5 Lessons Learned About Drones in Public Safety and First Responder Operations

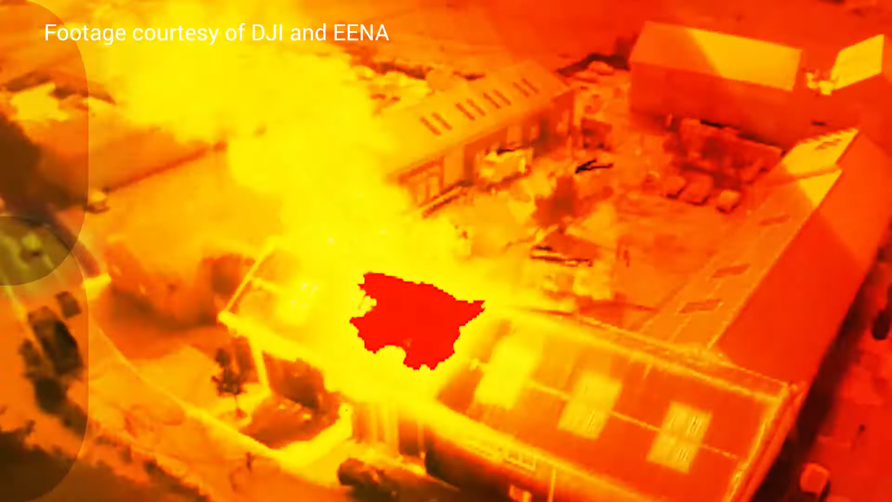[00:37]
From computer vision to thermal imaging, drones have great tools for reconnaissance, investigation, and rescue.